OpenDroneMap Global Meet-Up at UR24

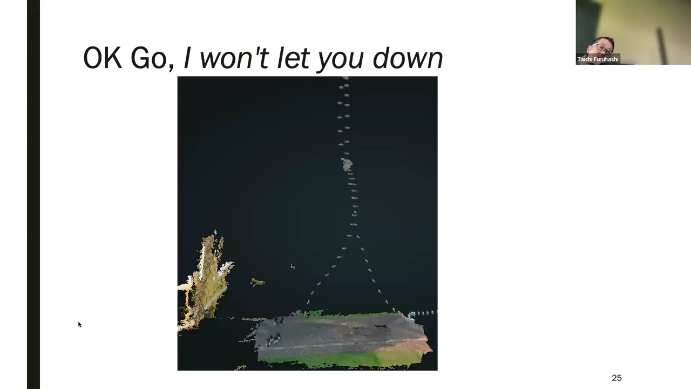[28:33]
And actually, I did this. It was a brief caffeine-funded or fueled experiment a couple of years ago, and we managed to figure out what all the camera positions were, where they did all
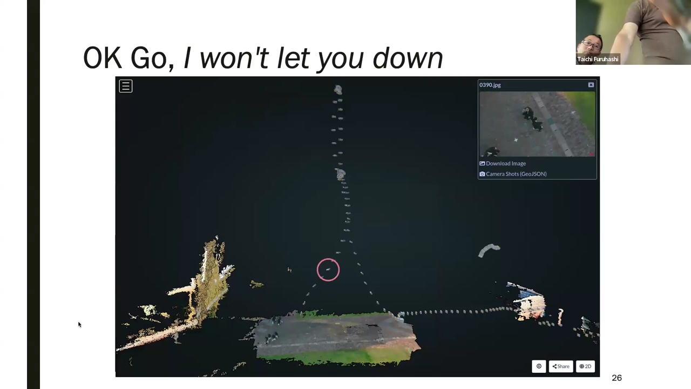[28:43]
their imaging using OpenDroneMap. And we can see those individual stills within the WebODM interface here.
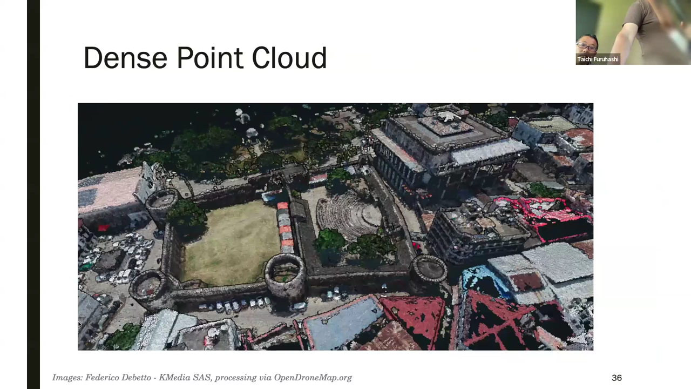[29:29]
dense point clouds. And then we can do all the fun downstream stuff, our mesh,
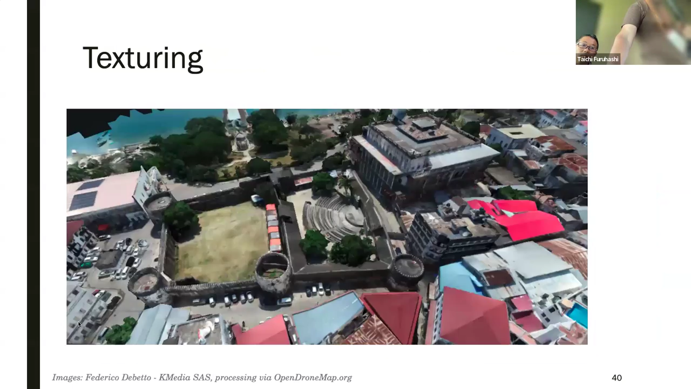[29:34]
our textured mesh, and our geographic products like an orthophoto, digital surface model, and digital terrain models. And this data set here is actually from Zanzibar Mapping Initiative.
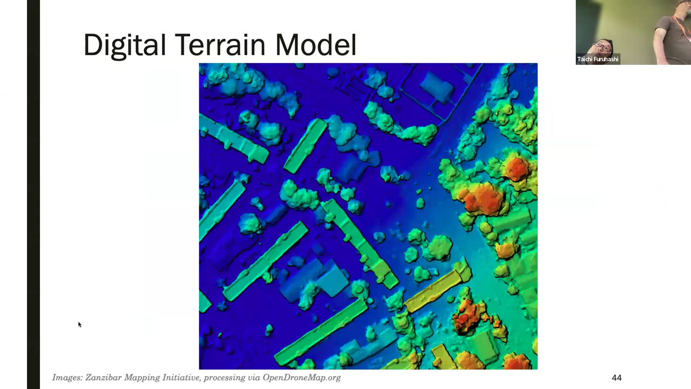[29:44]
I should rerun that data because we've got much better results now.
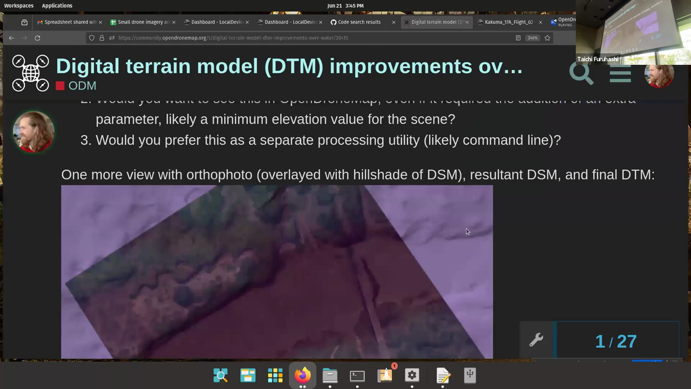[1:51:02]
We've actually got literally seen under all those trees on the bank and reconstructing that
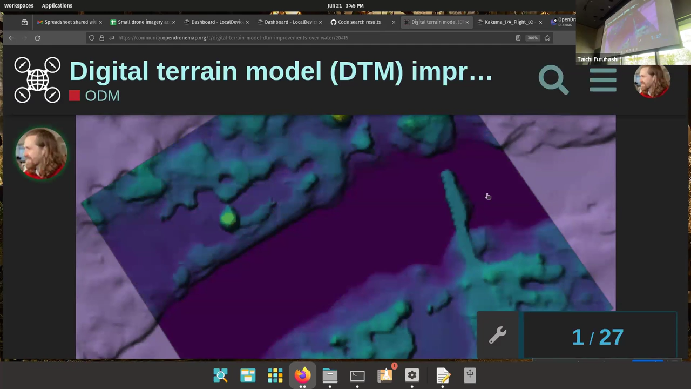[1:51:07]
ground surface in ways that actually give us good, as a hydrologist would say, dry bed topography,
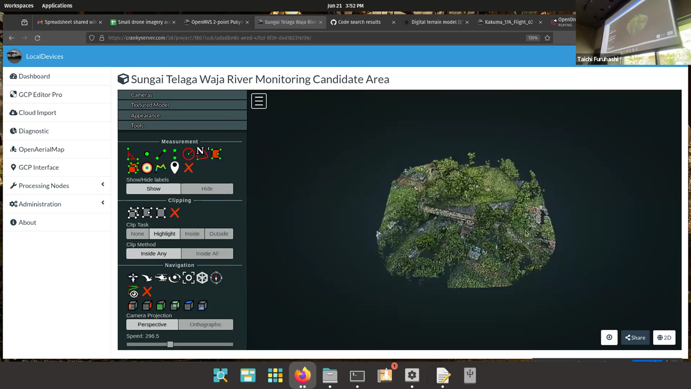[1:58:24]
And this was part of the stuff that we were working on to do flood monitoring in rivers.
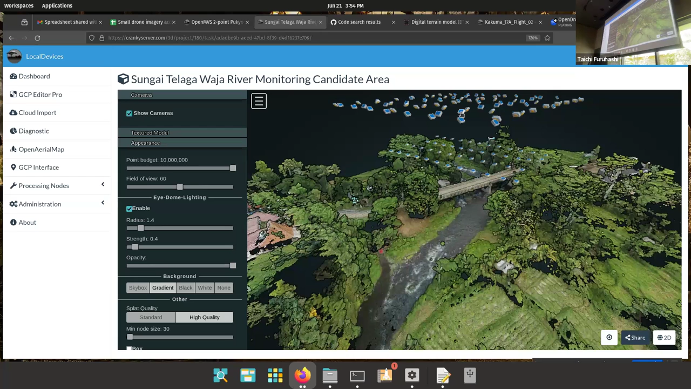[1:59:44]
That's because we figured out to have a layer of cameras pointing all straight down and then a layer of photos pointing sideways. And this is when we realized little inexpensive drones can not only beat but easily exceed the quality that you can get from expensive professional mapping equipment. One of the other initiatives that we do have that I just mentioned is that we've got a bit of money from a donor called Grand Challenges Canada to build our own drone, which is actually optimized for mapping.
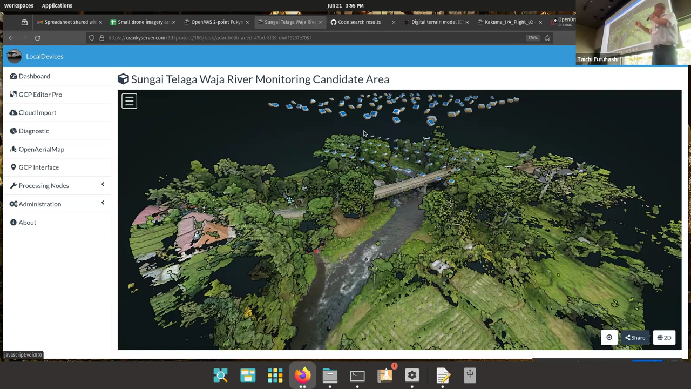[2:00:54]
So when it flies north, it catches, north, west, and down. And when it flies south, it catches southeast and down. So actually with a single grid, you do that, which hopefully means in that spreadsheet, suddenly we're up to, here we have the issue that, our Ortho Plus 3D, our coverage per day is about half.